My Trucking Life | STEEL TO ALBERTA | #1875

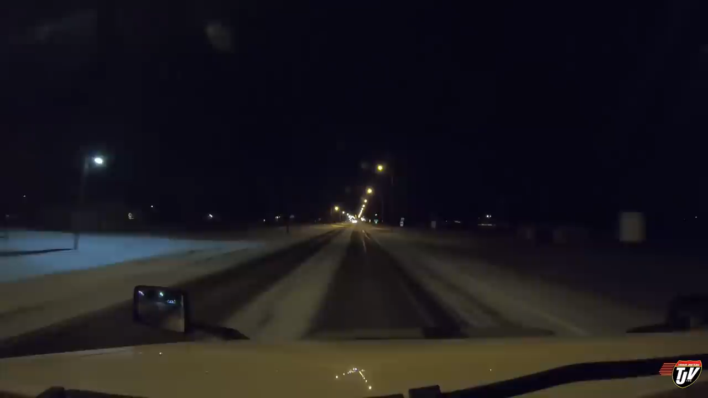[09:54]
heard your comments, or I've read them actually, but I heard them when I said them out loud to myself. I thought they fixed that. This was all under construction this summer. I guess it broke again. You're wondering why my lights aren't very bright. A lot of you have been saying, you gotta get different lights so we can see. Well, it's not exactly my lights that are bad, it's YouTube, the way they process the video.